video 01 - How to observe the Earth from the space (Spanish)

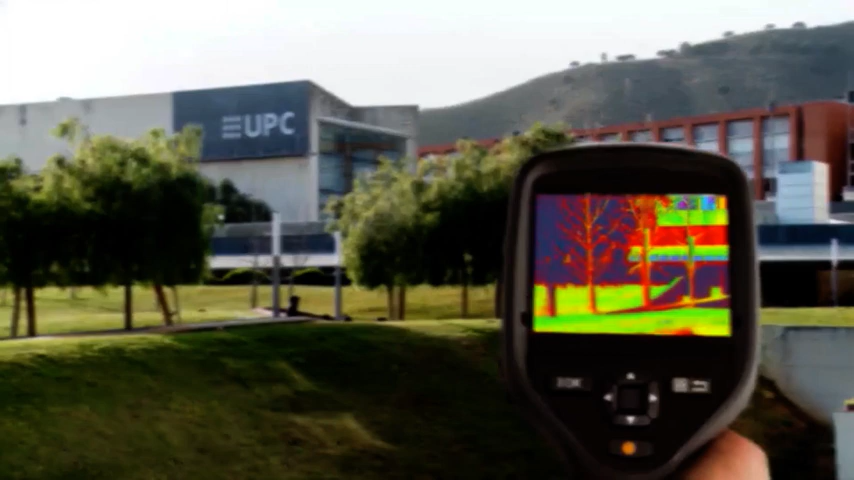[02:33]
En este caso, los sensores de infrarrojos nos permiten ver la radiación infrarroja de cualquier cuerpo, incluso en la oscuridad.